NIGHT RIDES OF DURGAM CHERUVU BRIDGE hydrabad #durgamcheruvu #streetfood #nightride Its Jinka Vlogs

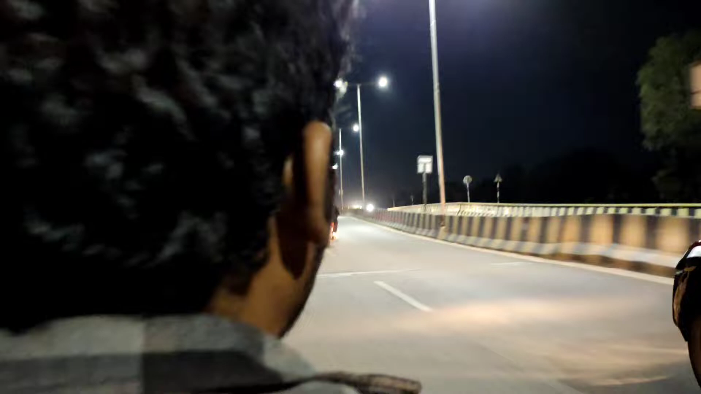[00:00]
हेलो गाइस, मैं के नाम से दुर्गम चेरू थी दुर्गम चेरू पोता ब्रिड की केबल ब्रिड की
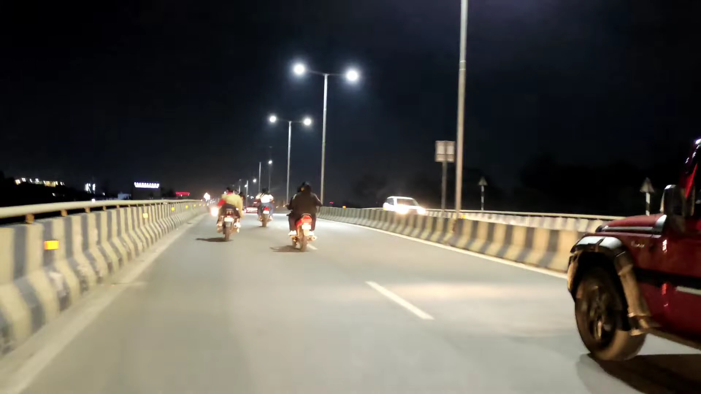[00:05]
अंदर एर्र तार पोता इधर रोड फ्लैवर रोड इपड़े एक्की फ्लैवर माला दिखता ईटी
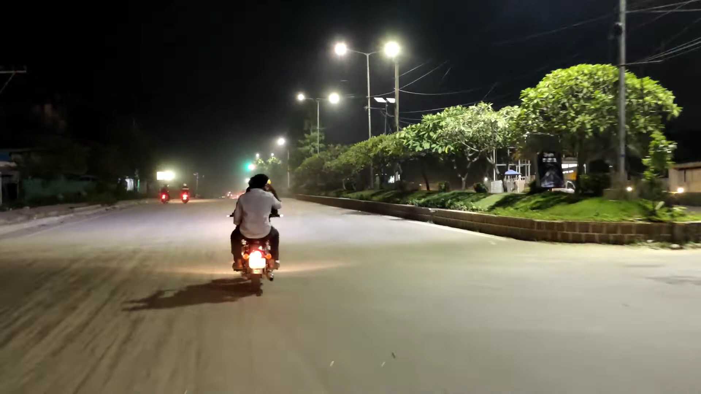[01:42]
మొత్తం నైట్ రైడ్ అంతా ఫుల్ ఇక్కడ పర్మిషన్ ఉంది కాబట్టి చాలా మంది తిరుగుతూనే ఉన్నారు నైట్ టైం వచ్చేసి ఎగ్జాక్ట్గా
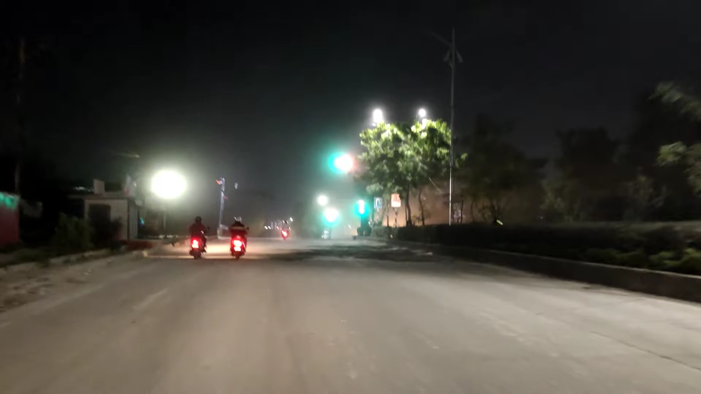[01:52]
1:20 అయింది మేము ఆ రూమ్ పోతున్నాం రిటర్న్ తినేసి ఆకలి అయితే అండి బాగా
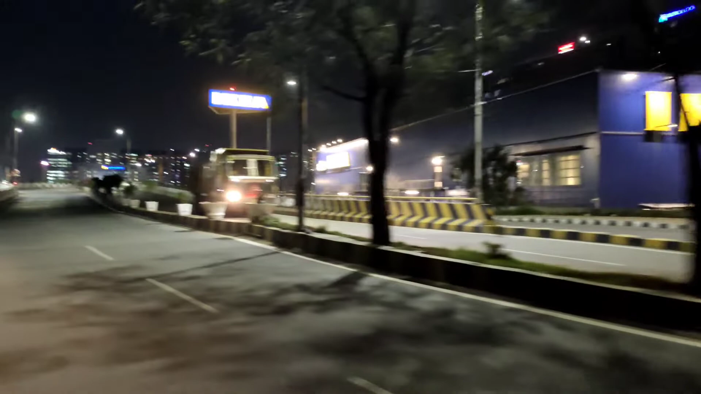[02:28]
మొత్తం ఐకియా గైస్ ఐకియా దగ్గర ఉండే ఫ్లైఓవర్ ఇది ఈ ఫ్లైఓవర్ ఐకియా దగ్గర ఉండే ఇదే ఐకియా
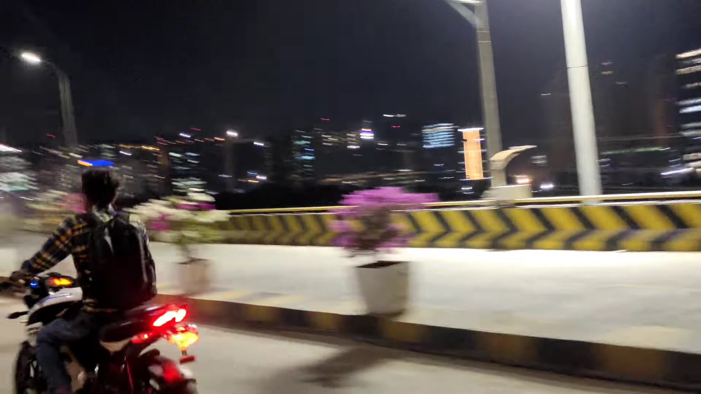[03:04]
అట్లా అది మొత్తం కింద గాయస్ ఫ్లైఓవర్ కింద అది అది ఏ రూట్కి పోయేది
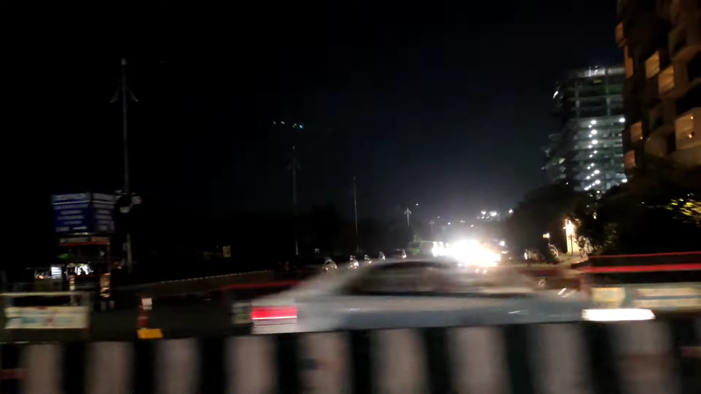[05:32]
మనుషులు తిరుగుతానే ఉన్నారు. సో ఇదే కేబుల్ బ్రిడ్జ్ గాయస్, ఇది ఇక్కడ నుంచి స్టార్ట్ కొంచెం ముందర,
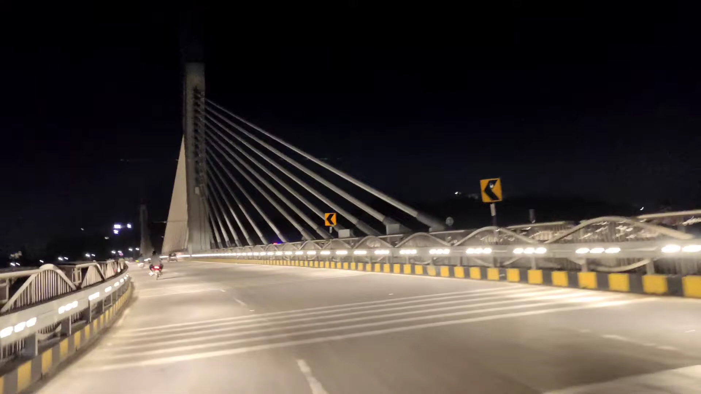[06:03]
జస్ట్ నార్మల్ లైట్స్ వెలుగుతున్నాయి. లేదంటే ఇక ఇదంతా మొత్తం కలర్ఫుల్గా ఉంటుంది కేబుల్ బ్రిడ్జ్ దగ్గర.
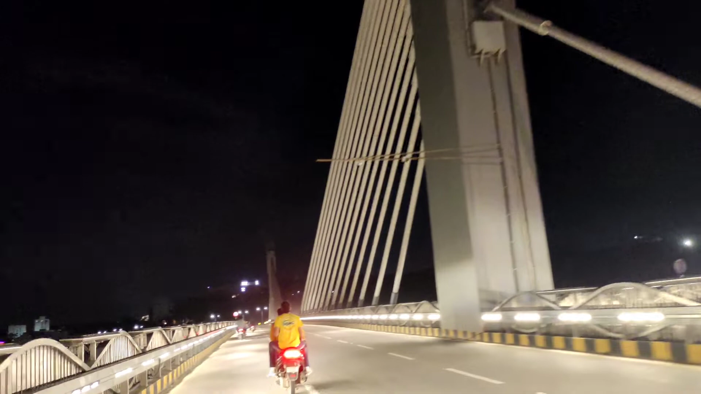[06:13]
చూడండి కేబుల్ బ్రిడ్జ్ లెఫ్ట్ సైడ్ చూడండి ఒకసారి, మొత్తం బిల్డింగ్స్ అన్నీ అర్థం
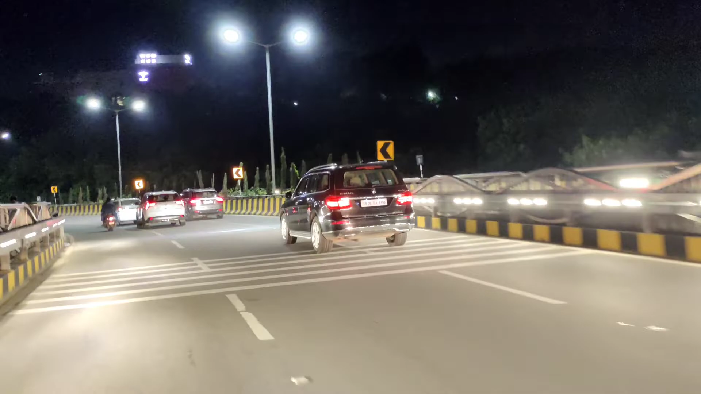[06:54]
యాక్సిడెంట్ అయ్యే సమయం ఓకేనా, కేబుల్ బ్రిడ్జ్ ఎండింగ్. ఇది కేబుల్ బ్రిడ్జ్ ఇంతటితో అయిపోయింది. ఈ సైడ్కి ఇంకా మన రూమ్ పోతున్నాం ఇక్కడ నుంచి.
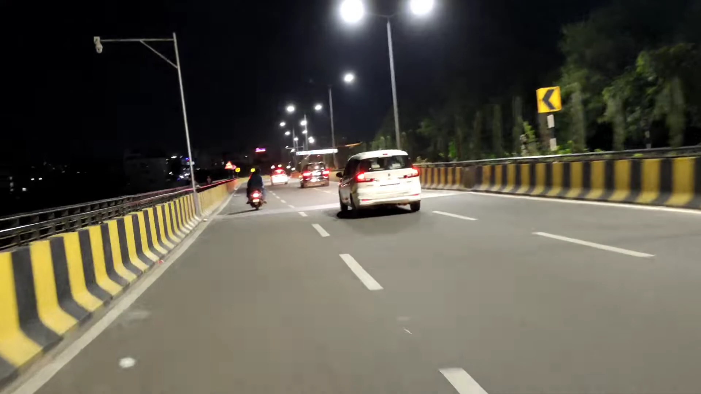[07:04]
ఇంకా ముందర ఉండేటన్నీ ముందర పప్స్ వస్తాయి చూడండి,
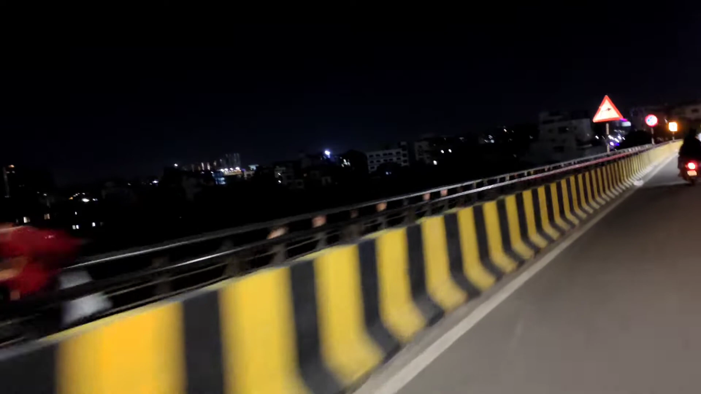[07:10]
లవర్స్ అంతా ఇంకా అంతే నార్మల్గా ఉంటారు కదా సిటీ అన్నాక అంతా మామూలే. ఒకవేళ నైట్ హైదరాబాద్ చూడాలంటే నైట్ టైమే అనుకుని నాకు తెలిసి నా సజెషన్, దూరంగా చూడాలనుకునే వాళ్ళు చూడండి. ఇప్పుడు మనం మన రూమ్ పోనీకి ఫ్లైఓవర్ ఎక్కేస్తున్నాం ఇక్కడ కేబుల్ బ్రిడ్జ్ తర్వాత.